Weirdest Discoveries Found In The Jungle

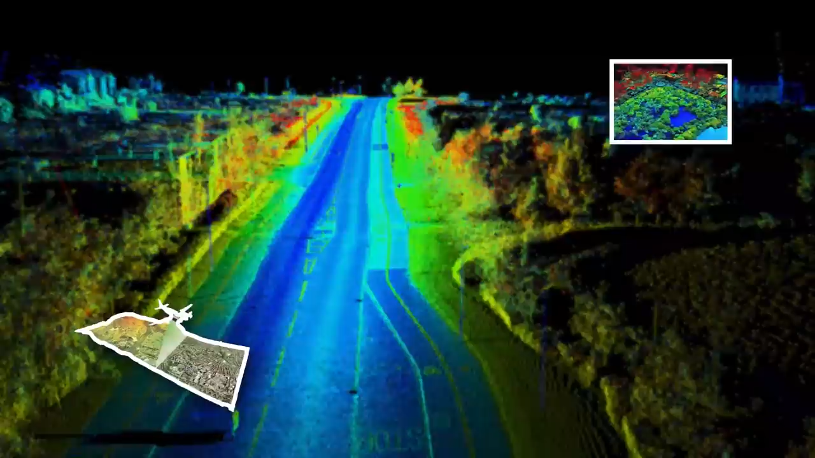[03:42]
based on the time taken for emitted light to be reflected back into a sensor.
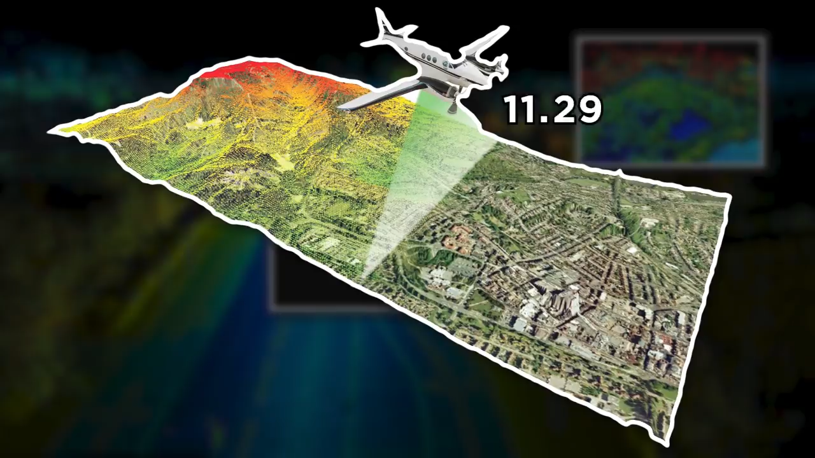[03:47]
And it turns out it works great for building aerial images through dense jungle foliage.
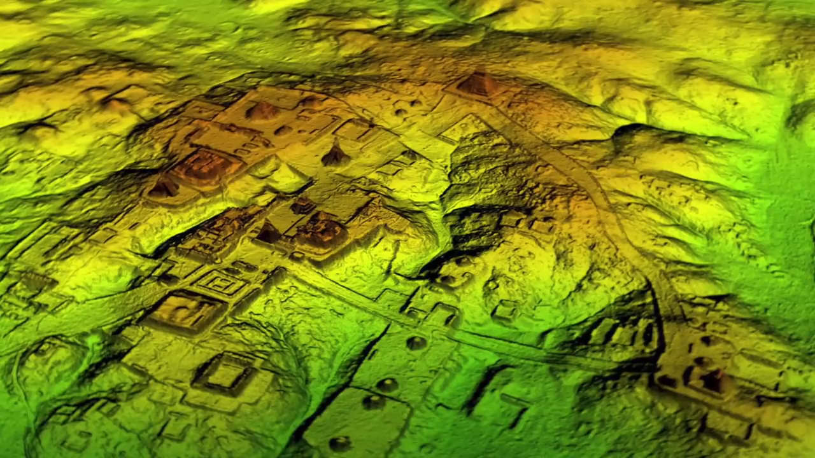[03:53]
The technology allows for mapping that, as recently as the mid-20th century, would have been thought impossible.
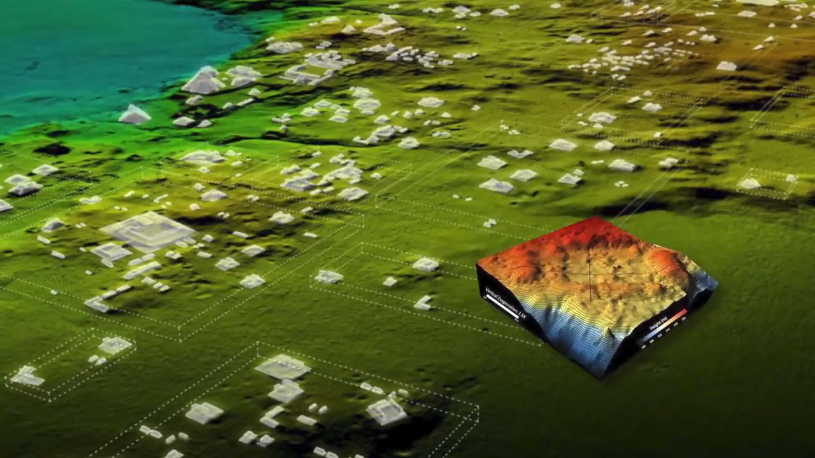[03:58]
In Guatemala, by digitally removing foliage from LIDAR images, the ancient cities of Homol and Tikal were discovered to be vastly more expansive than previously thought.
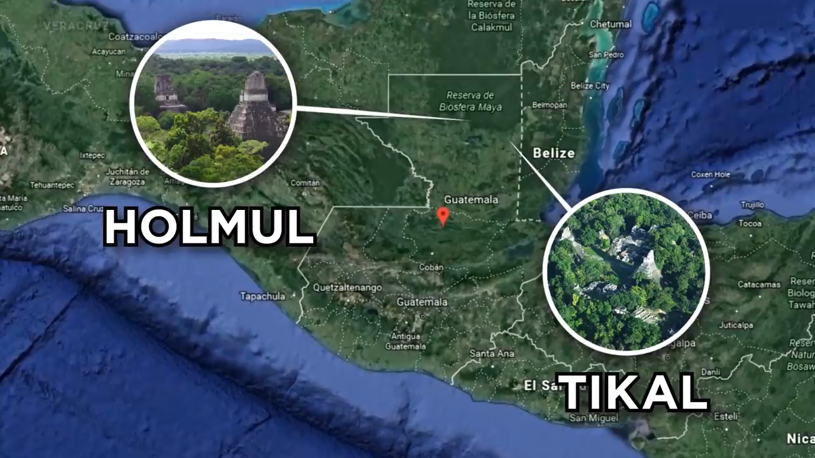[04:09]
Discoveries like these in Central America have been so
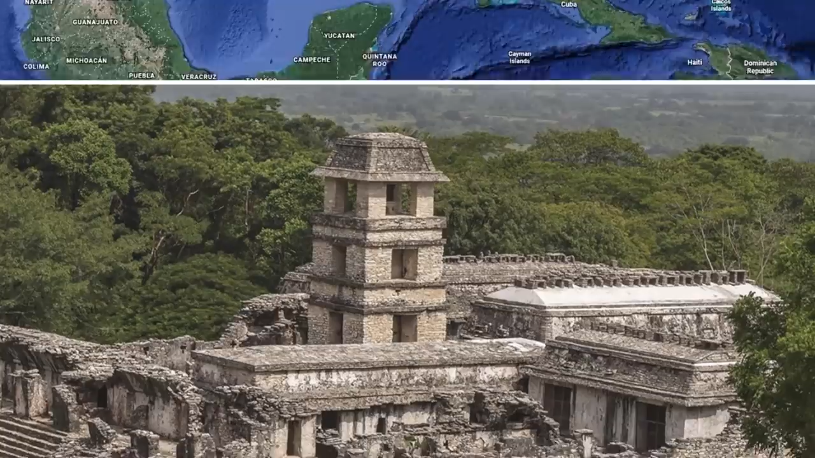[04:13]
profound that they threaten to completely destabilize our previous understandings of the scope and size of the Mayan civilization at its height. Take the expansive 150-mile-wide
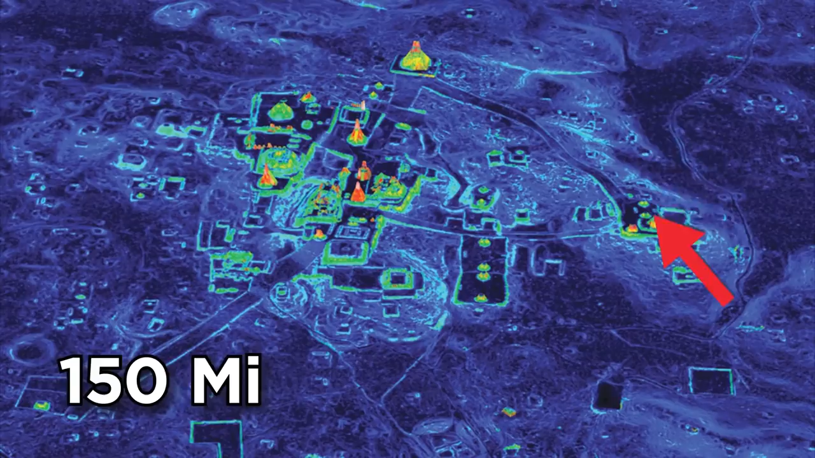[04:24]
network of roads and living areas found around El Mirador, a large Maya settlement, for example.